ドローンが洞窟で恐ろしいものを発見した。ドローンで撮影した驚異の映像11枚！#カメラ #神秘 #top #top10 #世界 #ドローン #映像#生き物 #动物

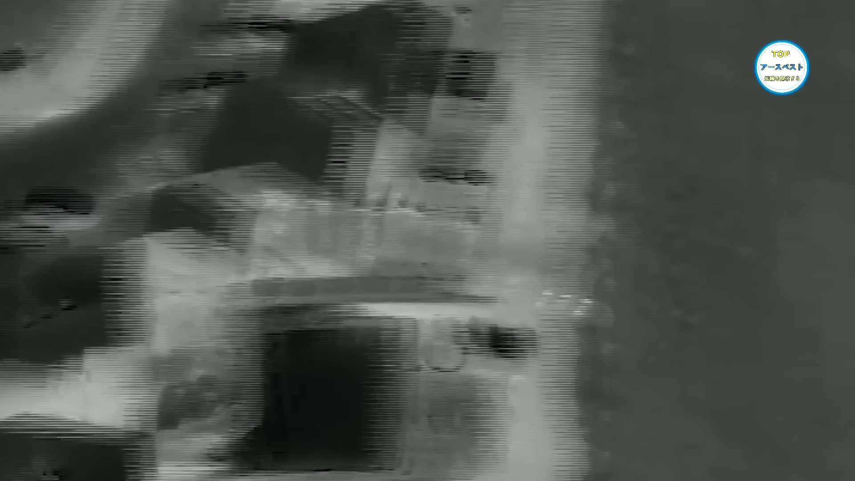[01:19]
家の後ろの溝で野原の人の熱源を発見した
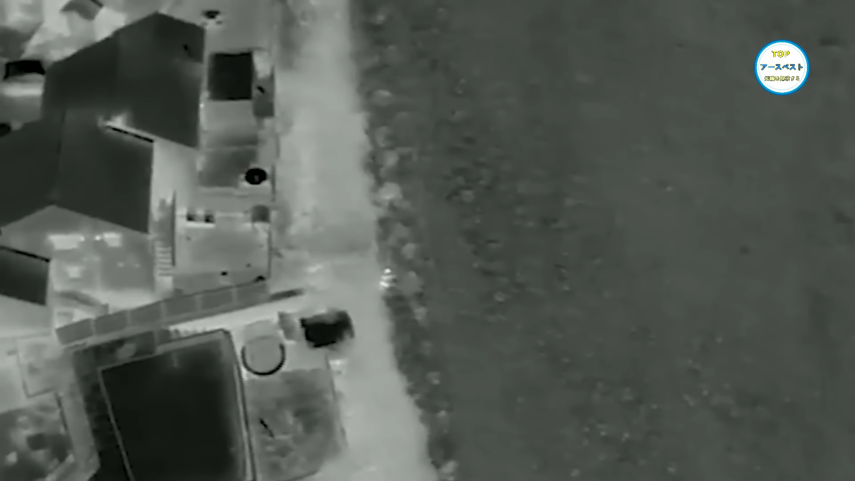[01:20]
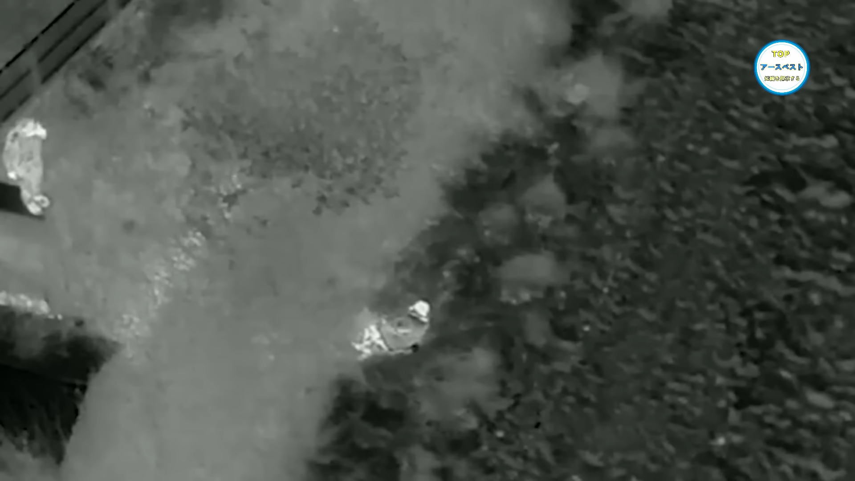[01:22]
熱源に沿って老人を見つけた時彼は薄いジャケットセーター
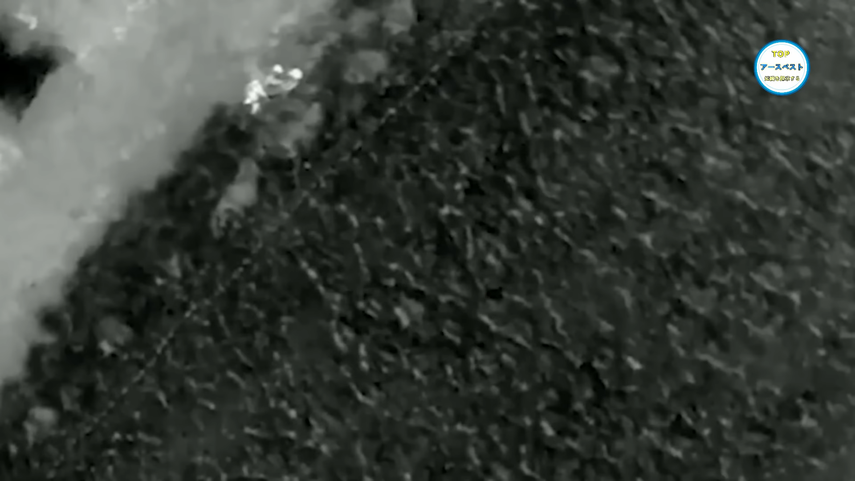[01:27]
ズボンしか着ていなかった その時の気温は摂氏2度しかなくガチガチに凍って不快感を味わっていた
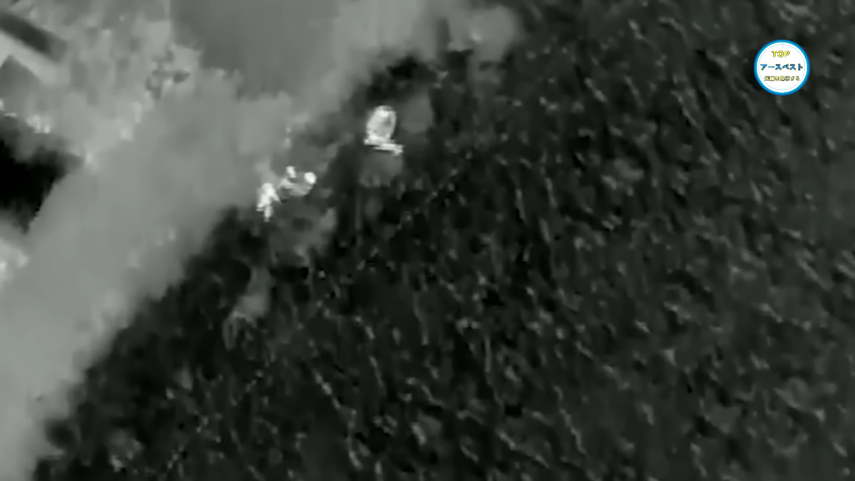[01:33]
医療従事者は後にもし無人機が彼を発見しなければ彼は低体温で死ぬかもしれないと言った